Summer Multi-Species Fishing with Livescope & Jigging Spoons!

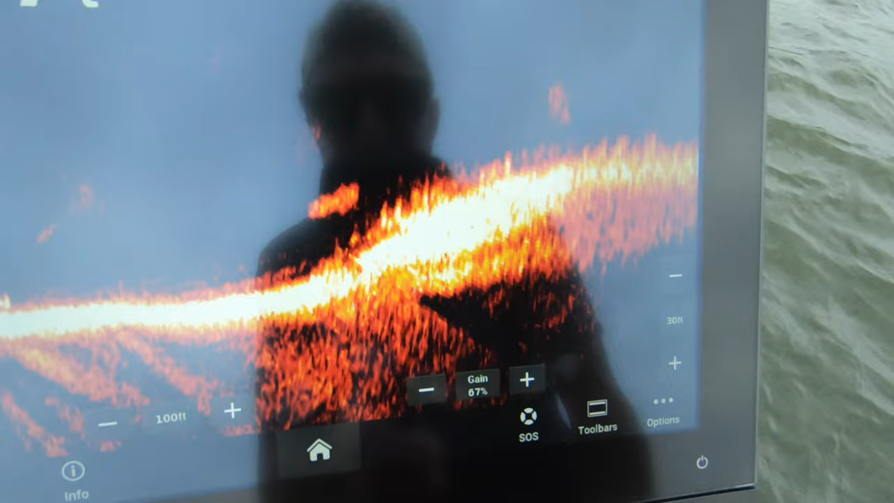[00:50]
idea what we're looking at there's all of my fish right there sitting right off the edge of
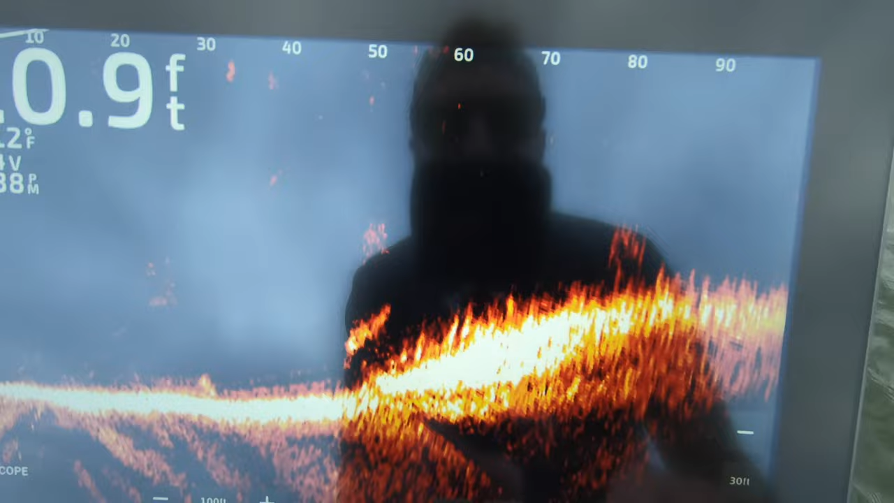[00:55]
the hump about 60 or 70 feet back that way i've already caught a few i'm not going to tell you exactly what they are but
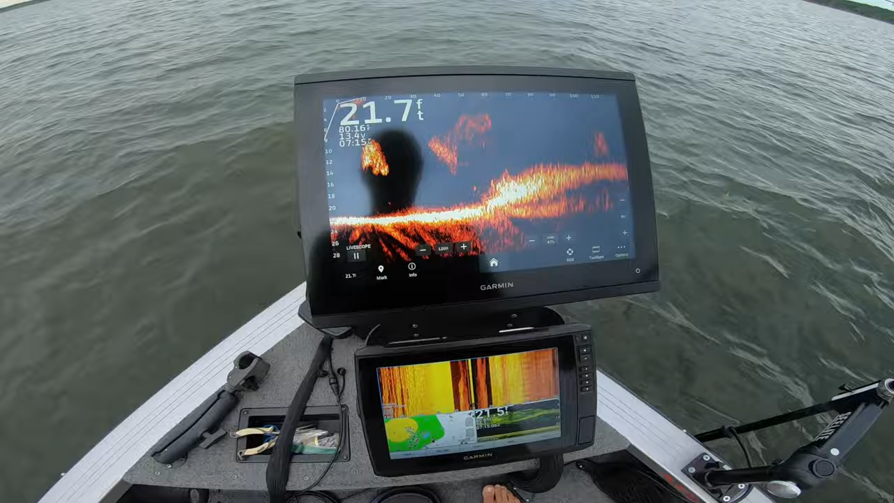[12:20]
here's kind of another look at what we're what we're fishing so you
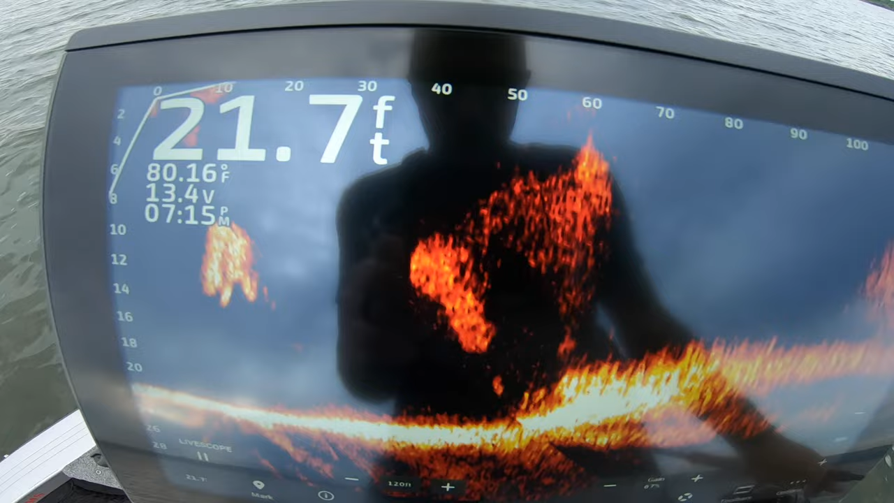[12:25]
On screen: depth 21.7 ft, water 80.16°F
guys can see right there at the top of the screen that is all shad and
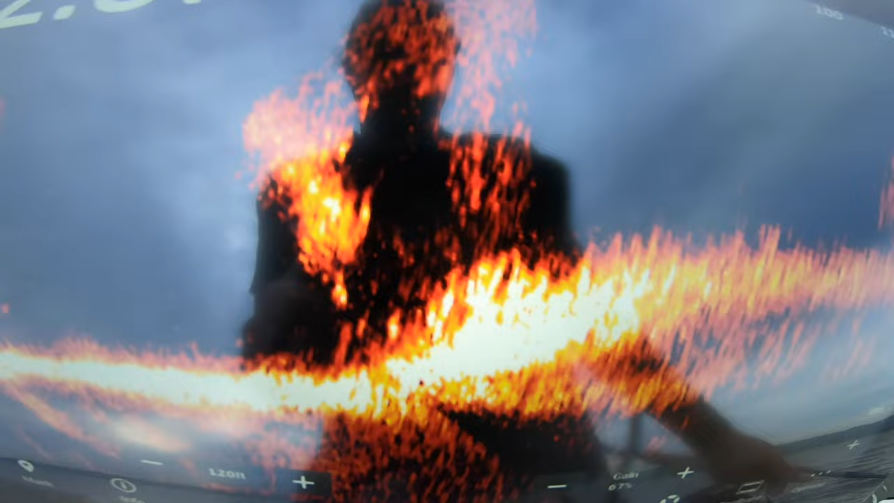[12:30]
those fish are just sitting right there in attack formation and
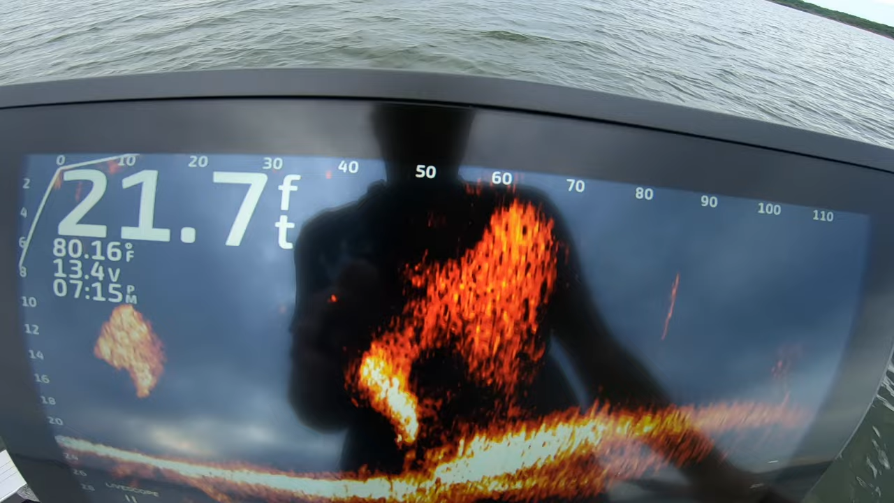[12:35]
On screen: depth 21.7 ft, water 80.16°F
again that's 50 or 60 feet back but that's what you want to see that is a bunch of
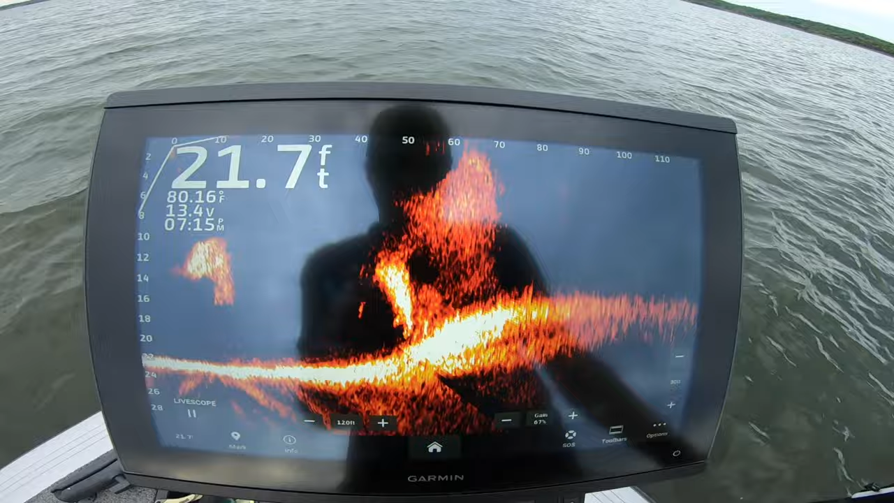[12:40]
On screen: depth 21.7 ft, water 80.16°F
them so pitch it back to them see if we can do it a couple more times before ready to get out of here